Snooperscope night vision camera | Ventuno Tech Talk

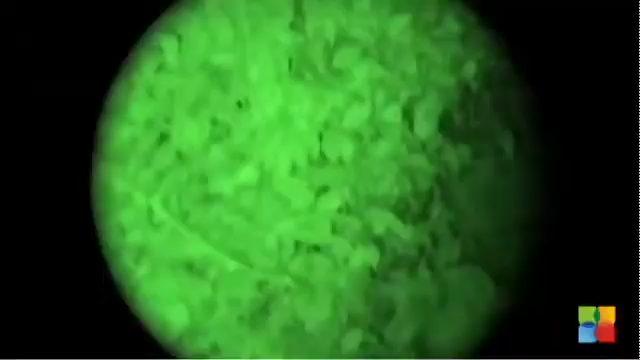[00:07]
Snooperscope is a special wireless invention that,
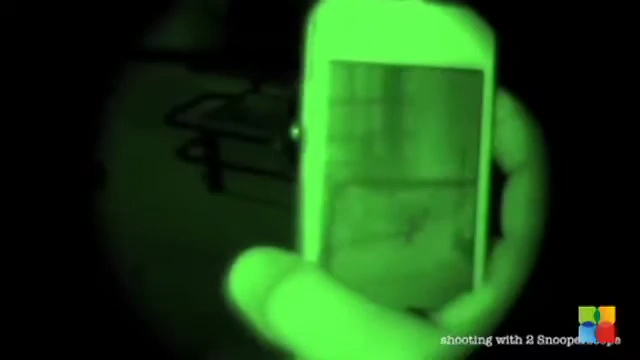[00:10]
by using your mobile device as a screen and the infrared light as a source, enables you to see in low-light conditions and in total darkness.
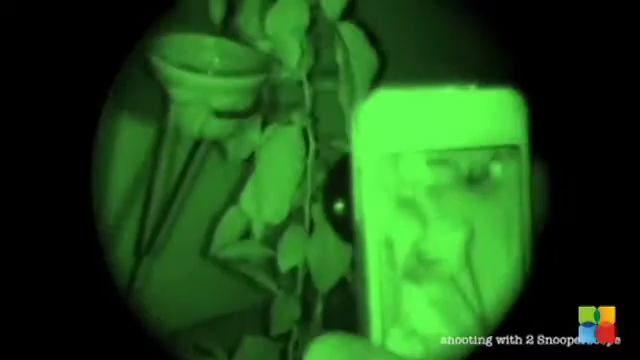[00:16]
Plus, under visible light, it reveals hidden things that normally cannot be seen by the human eye.